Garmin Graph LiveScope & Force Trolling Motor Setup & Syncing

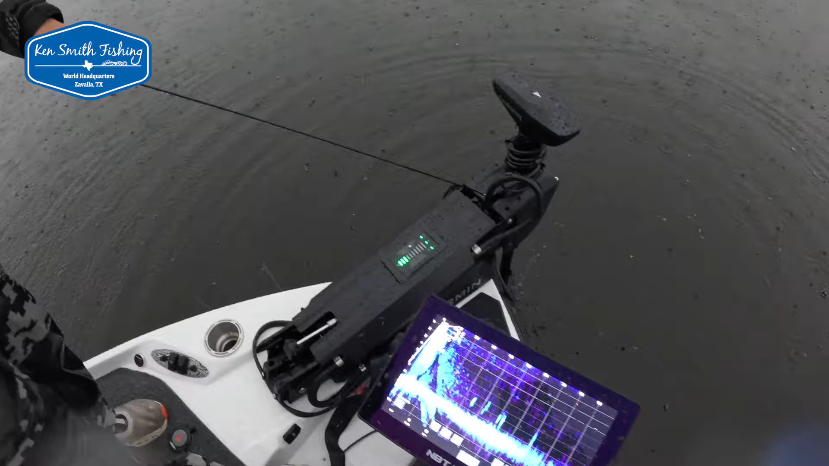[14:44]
Oh, it can go two directions because that cable is still flat. Yeah, yeah. Okay. Oh, crap. And it does disable. It doesn't lock out your function. So, you know, we can still have this thing picked up and then be able to steer it like we are now if you were in shallow water and grass or something like that.